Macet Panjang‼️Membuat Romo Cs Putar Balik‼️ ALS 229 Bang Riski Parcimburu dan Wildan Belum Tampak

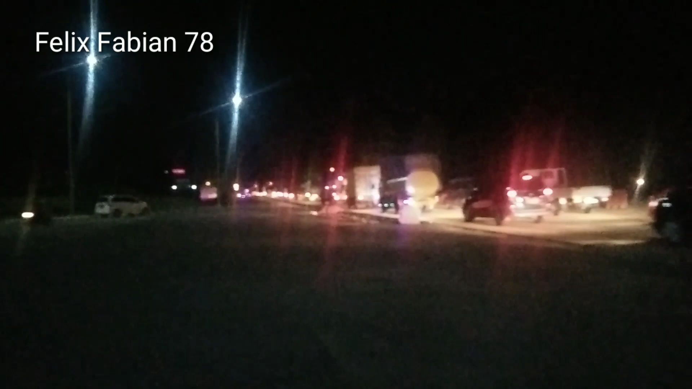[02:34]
ini situasi di jam setengah 8 malam ya teman-teman ya